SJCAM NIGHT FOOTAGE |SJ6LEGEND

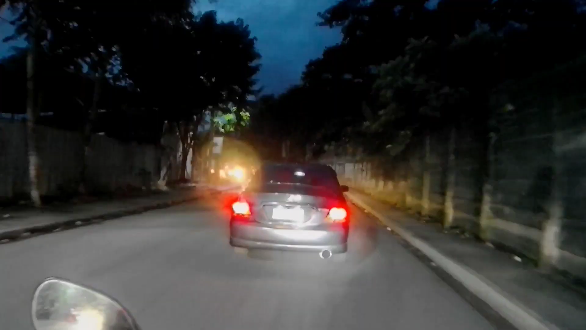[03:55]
Panis Ege Binabaak yung kalsahan O ayan Punta na tayo yung sirahan lupa
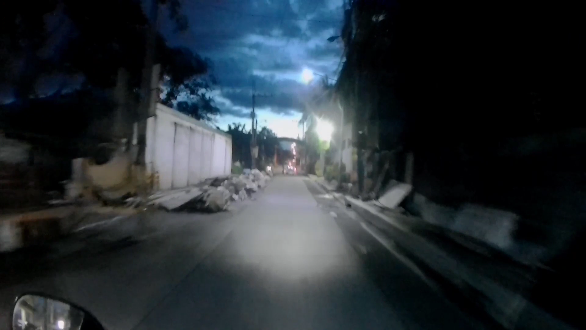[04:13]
Medyo wala na masyado yung sasakyan